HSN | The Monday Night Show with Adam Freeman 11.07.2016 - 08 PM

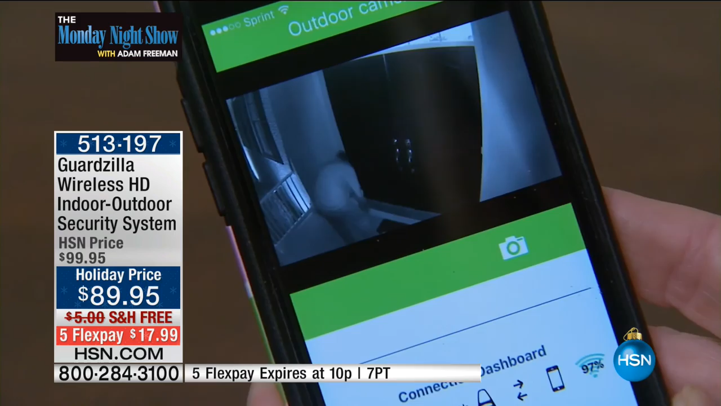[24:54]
$89.95 for a high definition with night vision
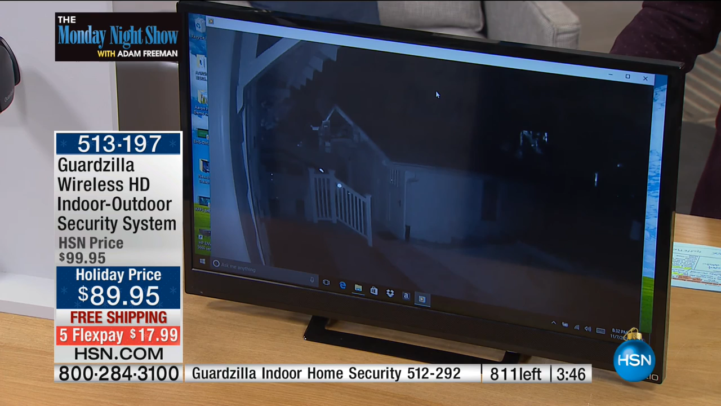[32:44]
yeah in night vision so again this is the back of our house look at my husband he looks like the bat he looks like a booey man but he is totally recognizable so watch okay watch this when he comes out the door what it does is it'll send an alert to my phone there it is right there okay and we turned all the porch lights off there are no lights around and you can still see him so if somebody's trying to get into your car or trying to get into your garage or trying to steal a package off of your front porch at night or during